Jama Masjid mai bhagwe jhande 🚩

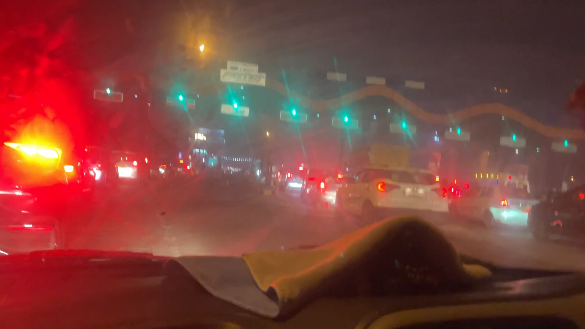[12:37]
एक बार राहुल जाके हटा दे भाई, मेरे बस की ना है।
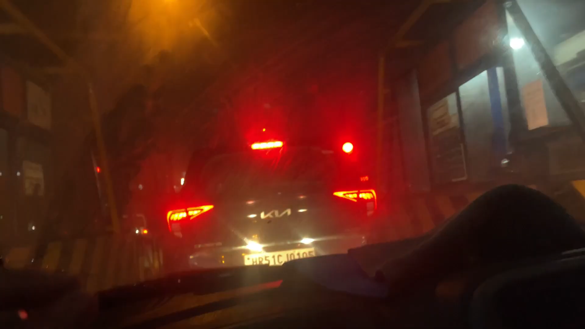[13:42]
इस गाड़ी वाले जैसे अभी ये चिपकी ना ऐसे के ऐसे चिपका के पार कर दो।
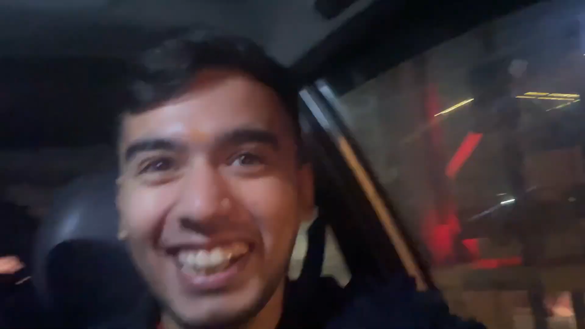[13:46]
वो बंदा देखता रहे ये क्या हो गया। इस गाड़ी वाले का धन्यवाद करो सब।
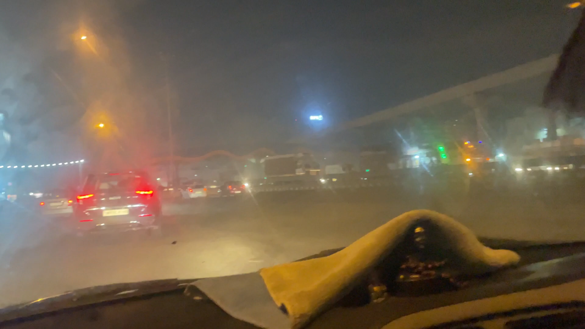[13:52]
ये भाई HR51CJ0105 बहुत बहुत धन्यवाद आपका हमारा टोल बचाने के लिए।